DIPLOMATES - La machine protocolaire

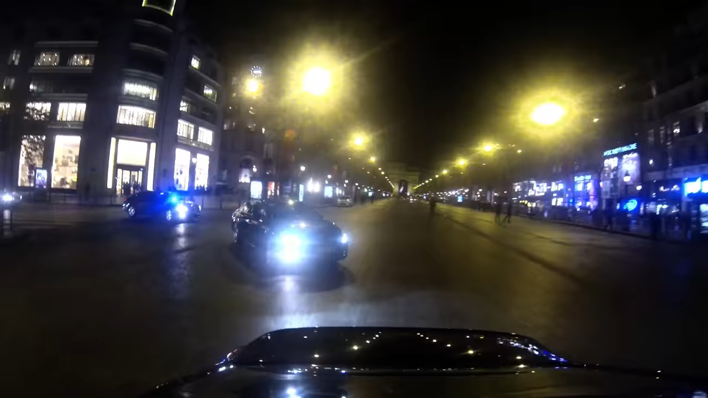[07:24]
Nous, le protocole, on est en tête de cortège pour pouvoir arriver vite sur la séquence et pouvoir réagir assez vite.